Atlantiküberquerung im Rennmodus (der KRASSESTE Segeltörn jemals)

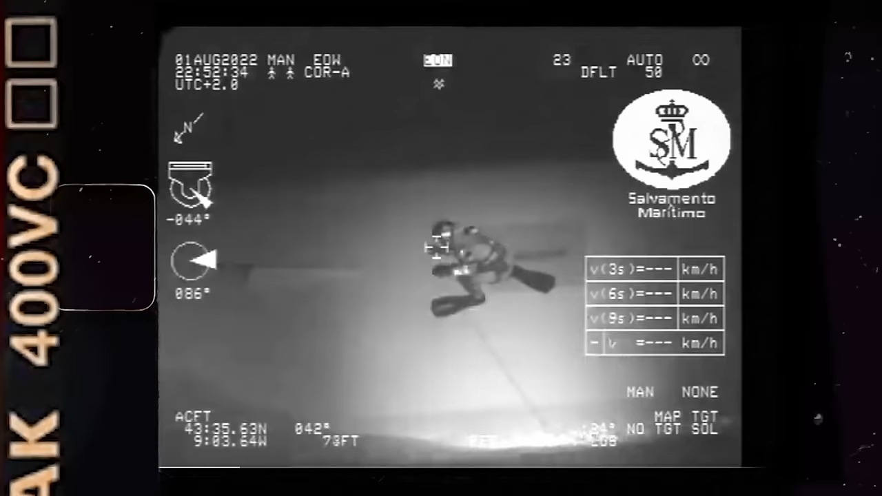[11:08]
Ein nagelneues Boot, und der hat wahrscheinlich einen Wal oder so gerammt. Ach krass.
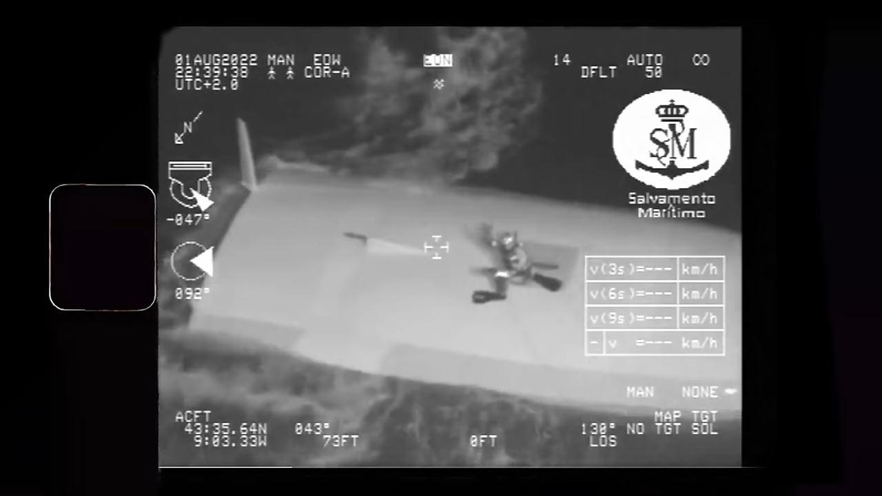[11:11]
Hat den kompletten Kiel verloren und ist dann einmal gecapsized. Und das war gar nicht so witzig.